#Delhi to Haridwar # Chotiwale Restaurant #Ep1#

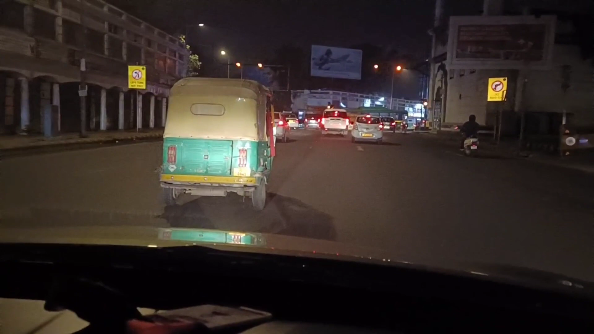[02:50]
हम लोग ओहो सीबी बंद कर रहा है पूरा पीक होगे बस कैसे खड़ी है अच्छा के ट्रैफिक जाम हो रहा है क्योंकि आगे है काकेदा डावा उसकी वज़े से यहां पर क्राउड
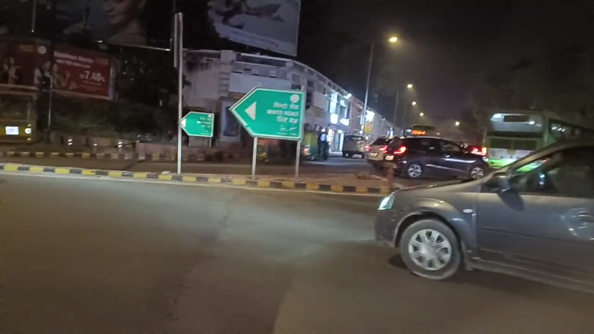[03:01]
बूरा ही ज्यादा है यह और